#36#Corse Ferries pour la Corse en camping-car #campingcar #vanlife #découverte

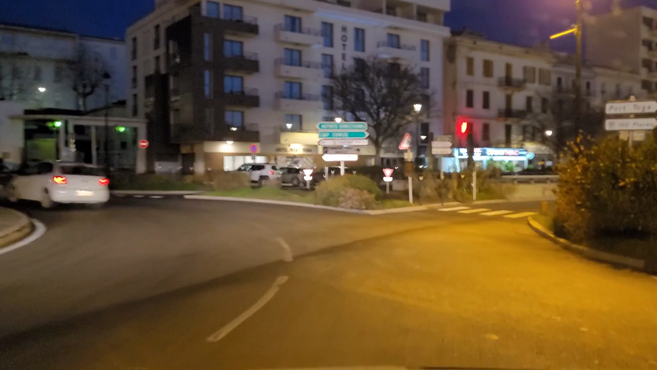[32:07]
Il fait encore nuit, mais il a l'air de faire. Bien beau, enfin le ciel a l'air bien dégagé.